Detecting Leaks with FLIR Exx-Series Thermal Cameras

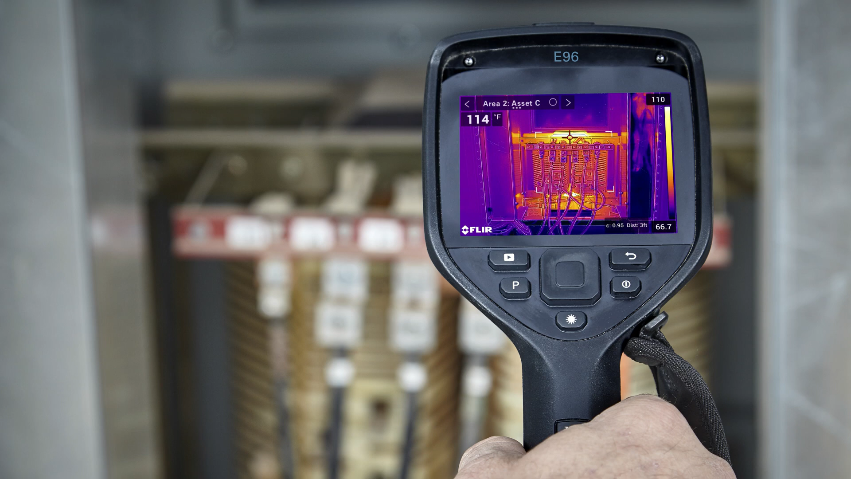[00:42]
On screen: spot 114°F
and more for clarity, accuracy, and precision.
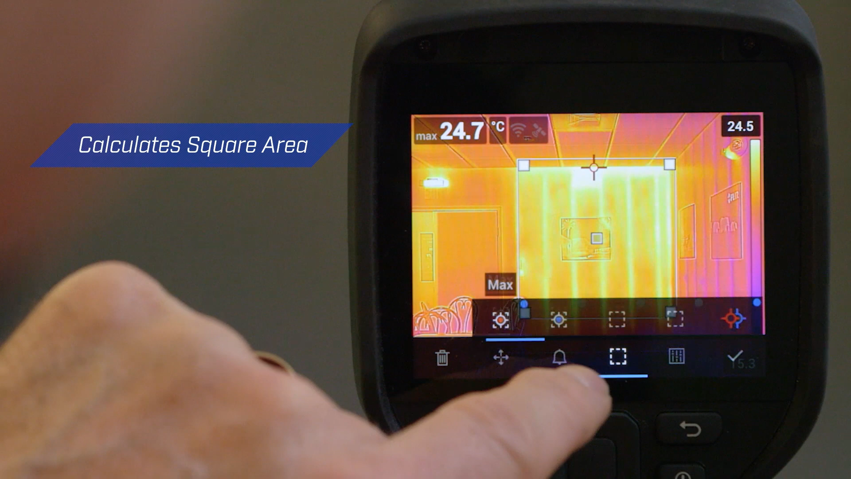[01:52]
On screen: max 24.7°C
And it provides the camera with the calculations it needs to display area measurements on screen as well.
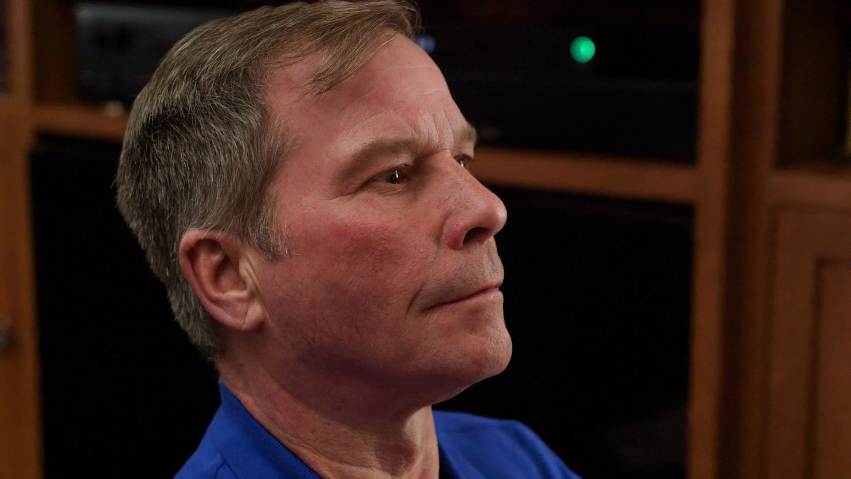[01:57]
Super quick and super easy. In addition,
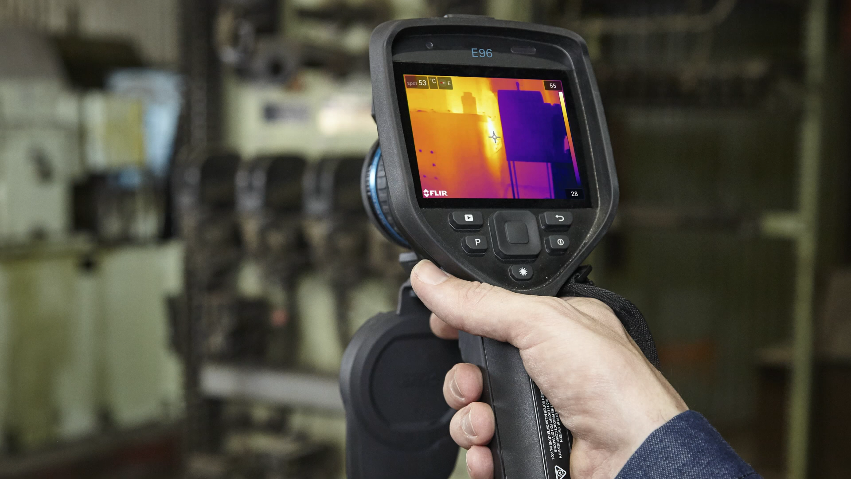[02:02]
the E96 features a built-in mic for voice annotation and report generation features, making reporting easier and more streamlined than ever.